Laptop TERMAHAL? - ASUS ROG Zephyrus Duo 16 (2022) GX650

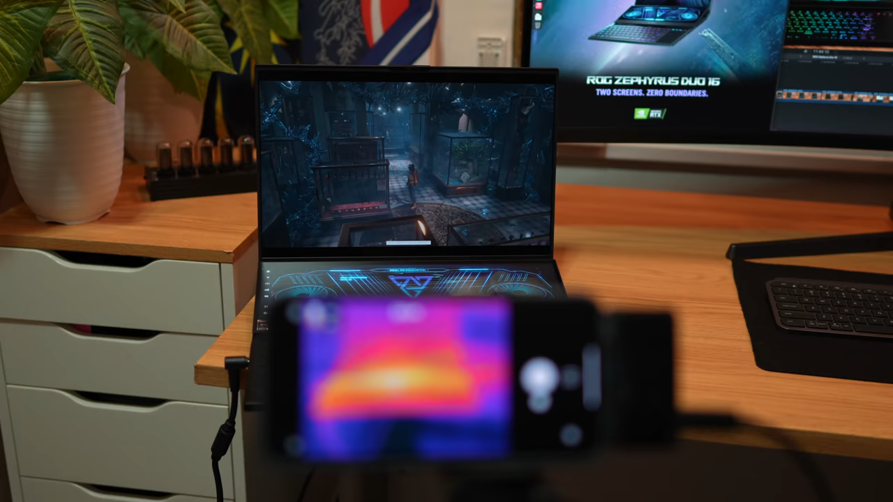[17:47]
Ini adalah bacaan suhu yang saya ambil pada masa lebih kurang pertengahan lah stress test tu berjalan dengan.
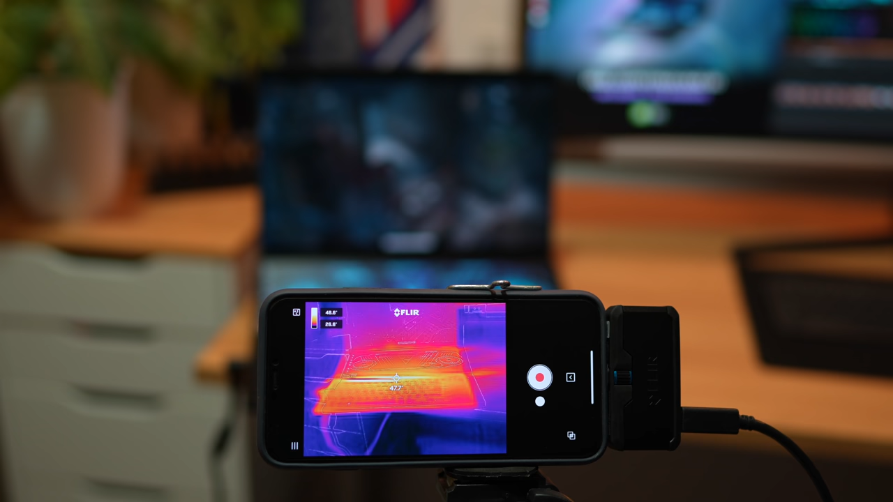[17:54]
Dan seperti apa yang anda dapat lihat, kawasan yang paling panas tu adalah antara skrin kedua dan juga keyboard tu. Sebab kedudukan skrin tu dia memang digunakan untuk nak alihkan udara panas tu keluar. Jadi suhu akan panah kat situ. Dan suhu pada badan laptop tu kalau anda tengok dia bawah 50 C. Macam itulah. Ini pula adalah suhu daripada bahagian CC.
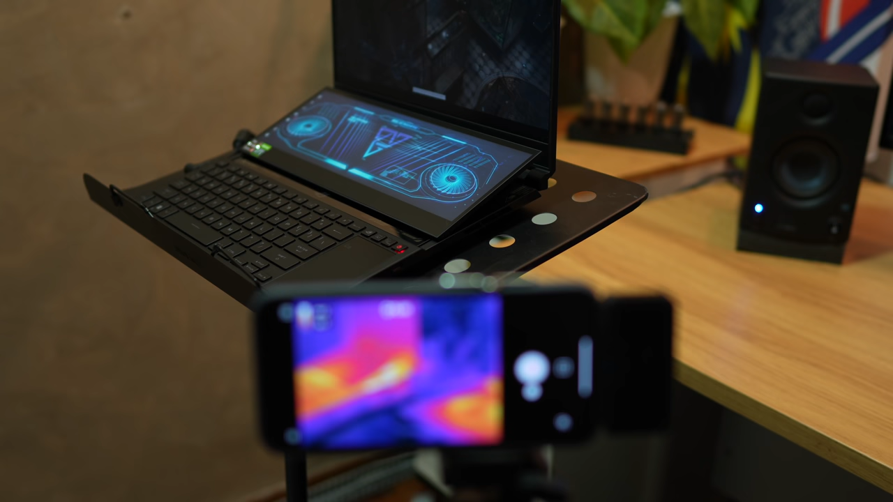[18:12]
Saya halakan kamera FLIR tu ke bahagian heatsink dan juga ruang di antara skrin kedua tu kan. Dan suhu ini saya rekodkan dekat hujung-hujung stress test tu lah. Jadi suhu dia adalah dalam 50 C gitu. Sama juga lebih kurang. Dan ini pula adalah suhu dari bahagian belakang. Jadi kalau anda ikutkan kepanasan bahagian luar laptop ni secara umumnya daripada kiri kanan belakang semua ni kan. Saya nampak dalam 50 C macam itulah. Ini masa saya buat stress test tu kan.
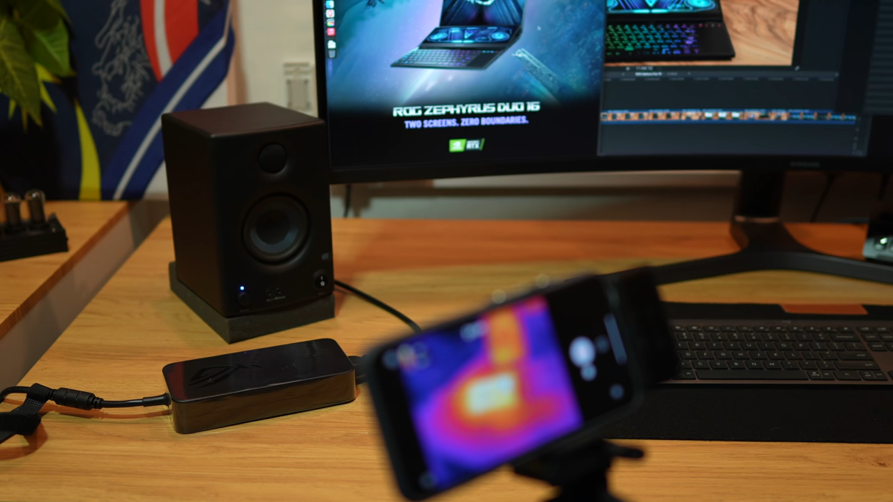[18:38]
Ok. Malah panas power adapter juga dalam 40 C lebih kurang macam tu.